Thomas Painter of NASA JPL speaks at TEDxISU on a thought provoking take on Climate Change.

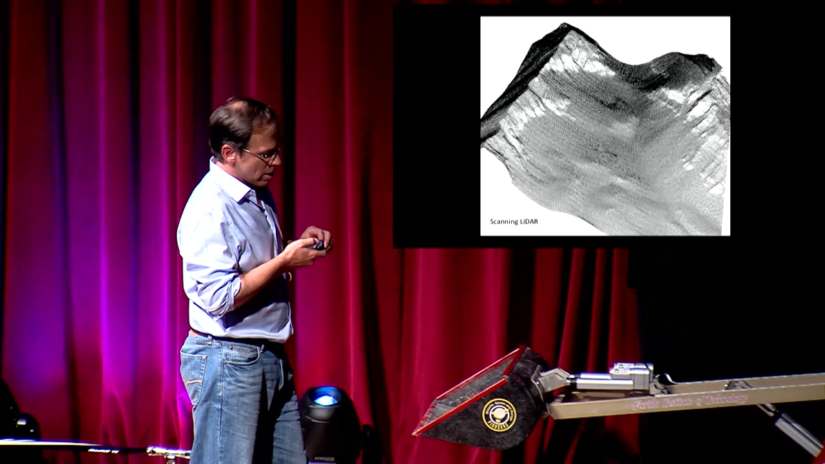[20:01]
the snow depth, and the snow water equivalent, how much water there is.
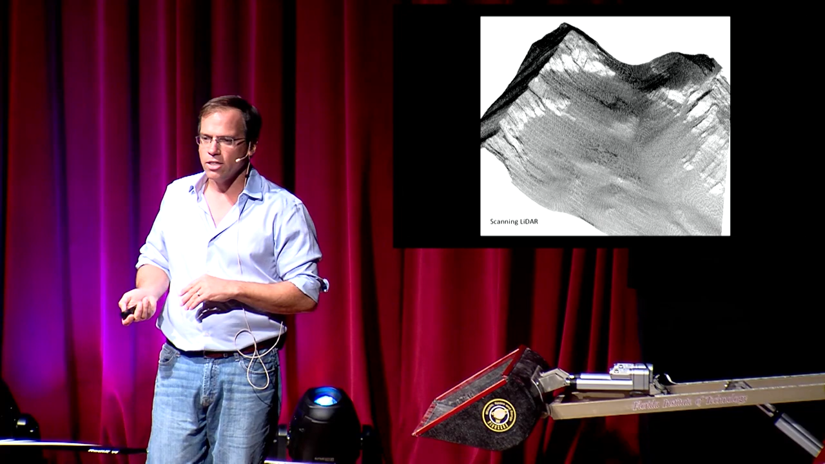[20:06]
And then from the spectrometer on board, It will give us the dust radiative forcing, how much additional sunlight is going into the snowpack because of the dust and the snow reflectivity,